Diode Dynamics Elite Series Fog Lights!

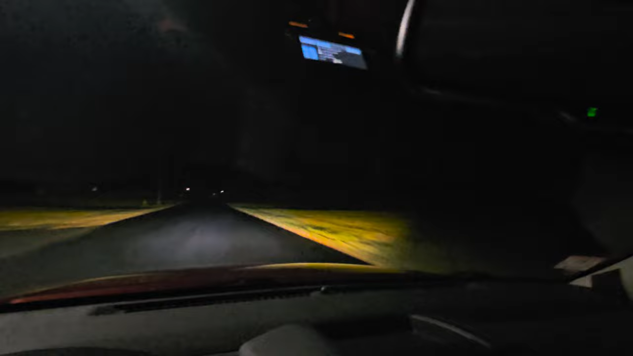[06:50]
all right we're on a moderately lit road you can see how far these things are going these are fog lights guys it's wild
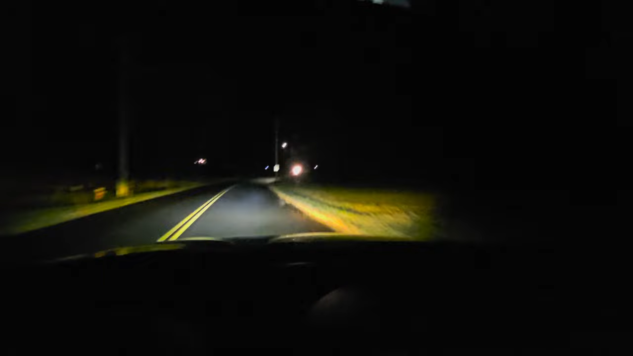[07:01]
it's they're amazing I'm going up and down hills and stuff like that this is a well-lit road you can just see how far these things throw it's amazing absolutely amazing